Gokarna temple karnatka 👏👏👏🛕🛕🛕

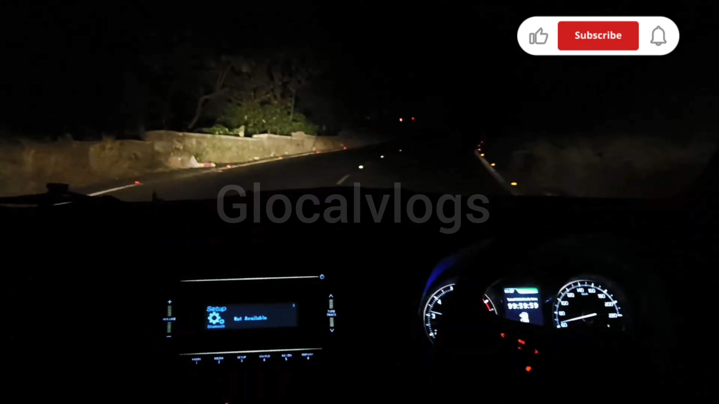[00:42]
अब देख सकते हैं वह उती अंधेरा हैं सब चार बजी और अंधेरे में गाड़िश दाना बहुत मुश्किल का काम भी वाता हैं तो दावर वाई जैसे कि मैने प्रफरकन से हैं पाहड में गाड़िश दाने हैं तो एक्सपर्ट हैं तो यह नहीं हम अपने साथ लाएं